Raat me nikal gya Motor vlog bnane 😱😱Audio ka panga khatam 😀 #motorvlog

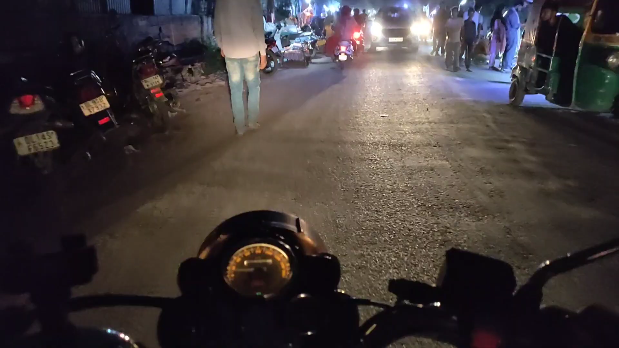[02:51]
आगे मार्केट है अज संडे मार्केट लगा हुआ है
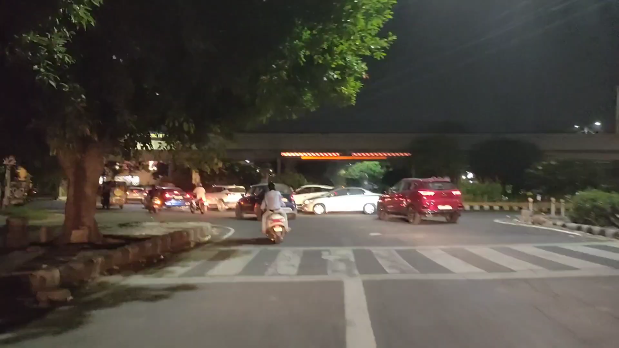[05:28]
दिखाने के लिए आपने निकल चुके हैं अपनी चंगली को लेके ये
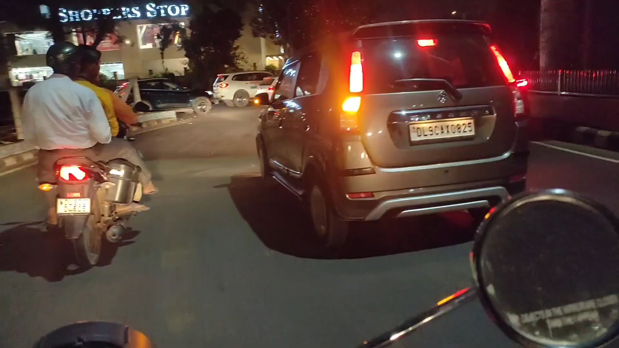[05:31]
देखो इंडिकेटर कि इदर का भाई साब ने दिया हुआ है भाई साब अंदर
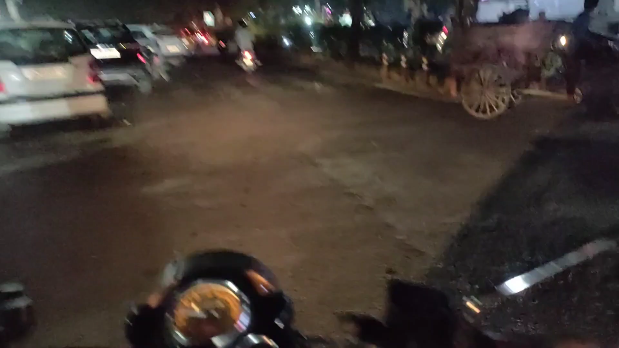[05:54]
आपना चुके हैं तोहार का सेक्टर बाहरा है लेफ्ट साइड अगर मैं मुड जाता तो आपको मैं दिखाता है रोहित्त्री के जिम
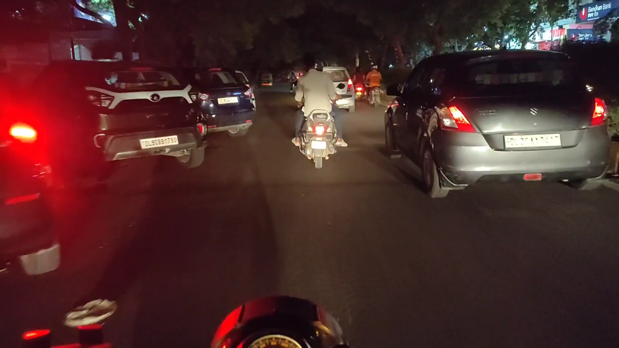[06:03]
होने ये लाइट नहीं जला है वेस्ट्रीट लाइट नहीं तो यहां का व्यू बहुत ही मस्त लगता है कि
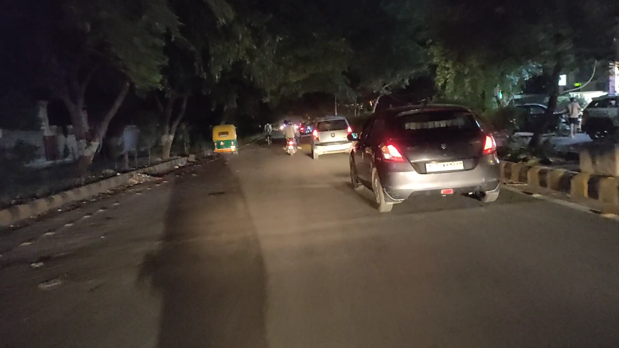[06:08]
देखो ऐसे पेड़ कर्व में है एक ऐसा लग रहे है बुफा के अंदर जा रहे हैं